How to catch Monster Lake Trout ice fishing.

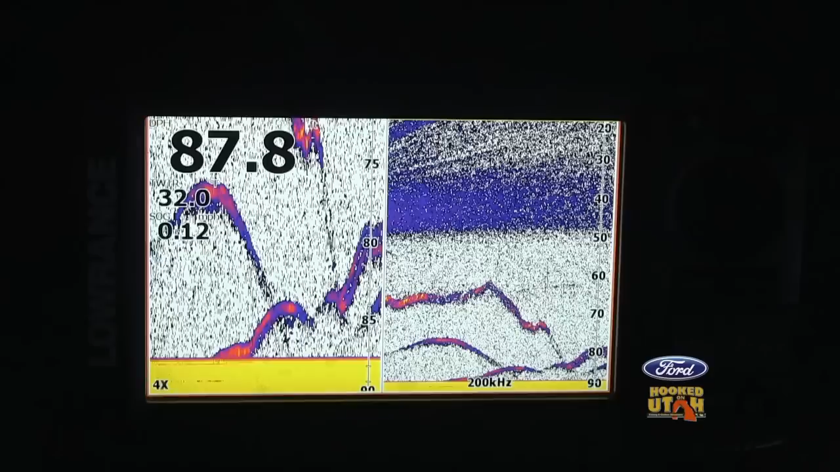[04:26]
Still got one down at the bottom, just sitting there.
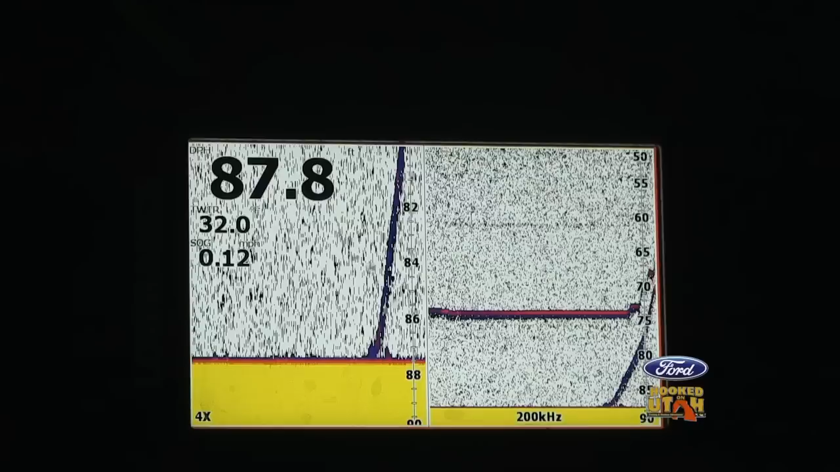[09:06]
They're looking up and they see that thing up there swimming along.
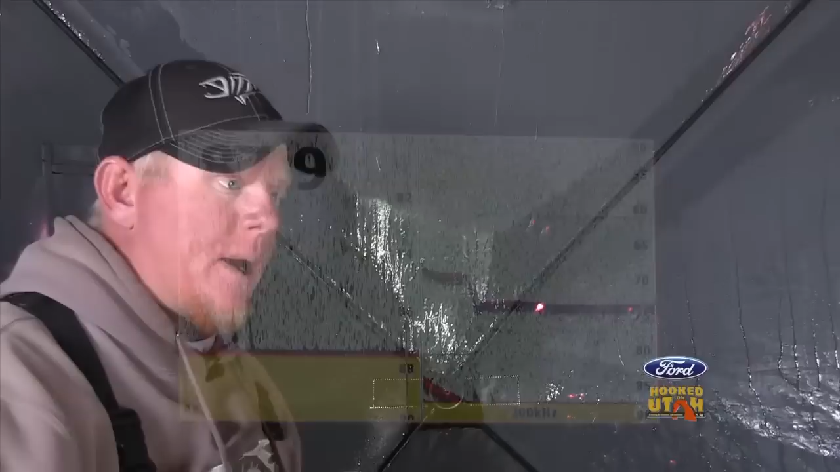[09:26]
They know they can't catch it or it's not what they want.
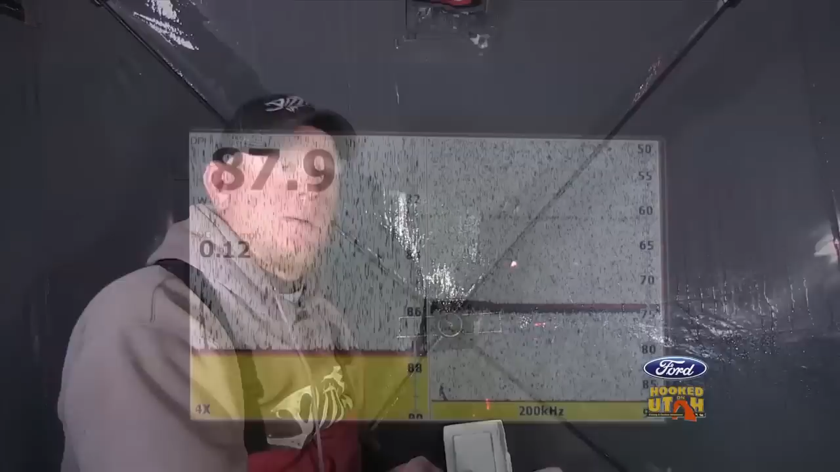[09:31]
Here he comes again. Keep going nice and steady.
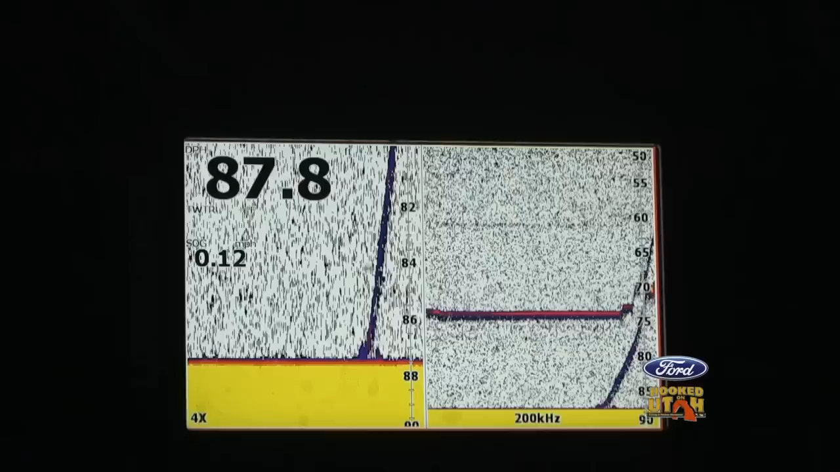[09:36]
Something you'll want to try, Gary,
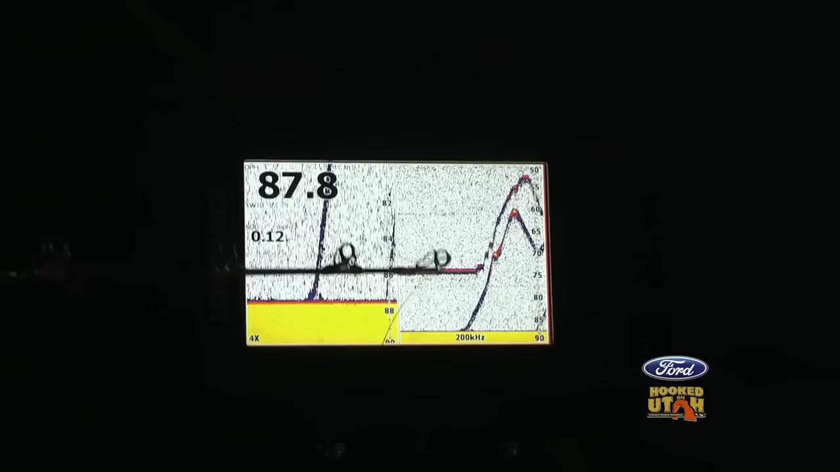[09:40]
see how when you started getting a little jiggy with it right there, he broke off. Try to keep it nice and smooth. Real steady.
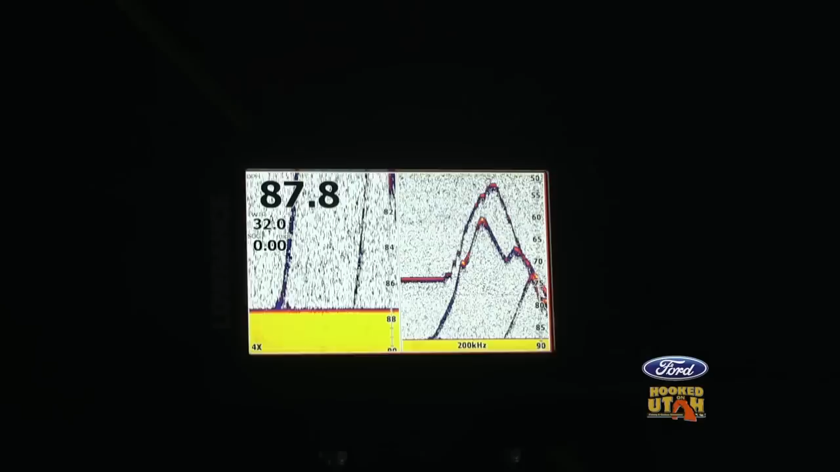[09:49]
A nice transition, because if you think about it, those kokanee that they're chasing, they're not going to stop and go, nah, nah, nah, nah, nah. There we go. There. Fish on.
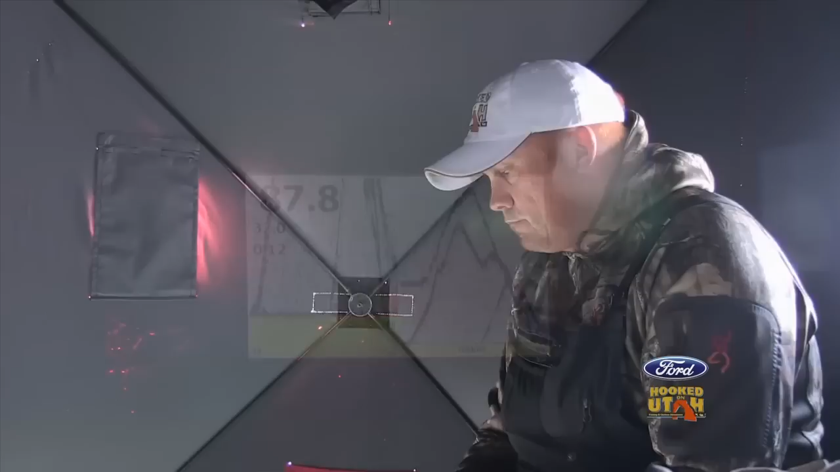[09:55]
There's an update.
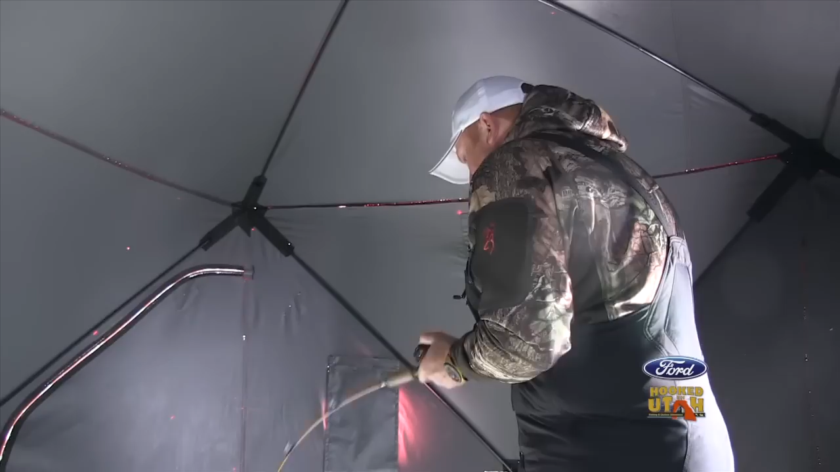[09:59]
There you go, man. Right there, we had a bunch of them on us, and just got tagged right there, man.
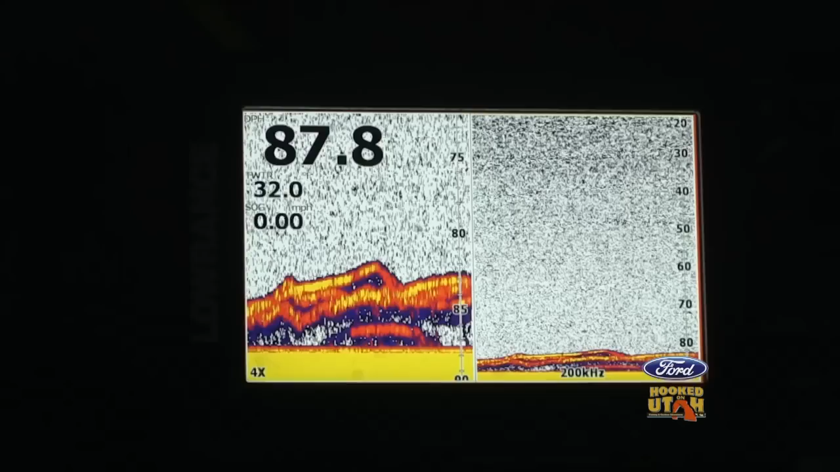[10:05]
A whole pile of them came down on us. So, pretty sweet.
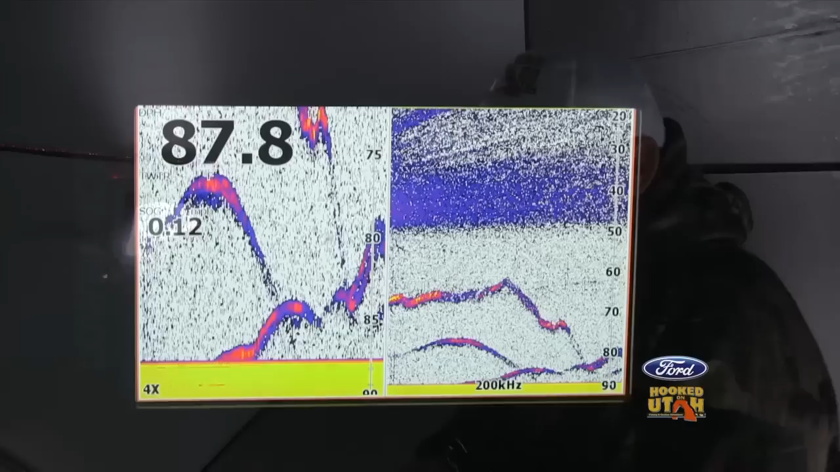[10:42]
We see the fish, we're working it, we're jigging it, we're reeling up, having them chase it. Most of the time, we've identified the fish on the finder, and you're jigging them, and then all of a sudden, bang, you know?
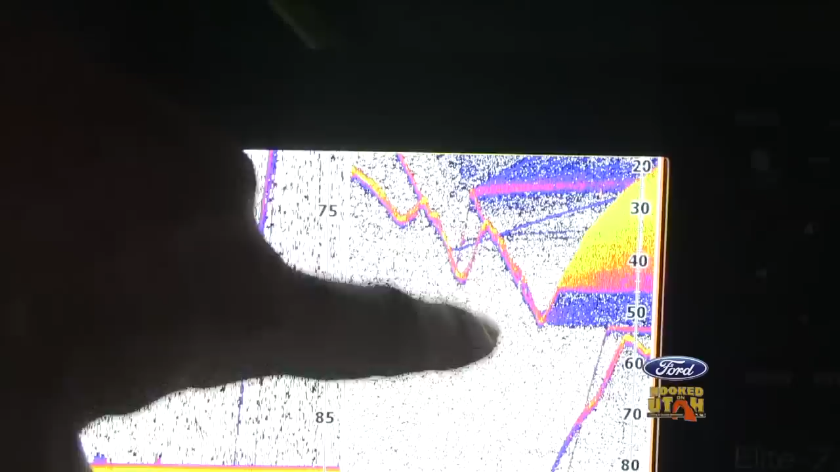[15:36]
Look at that, how he came up, chased him, dropped back down. When he started dropping, wham, he hit him right there.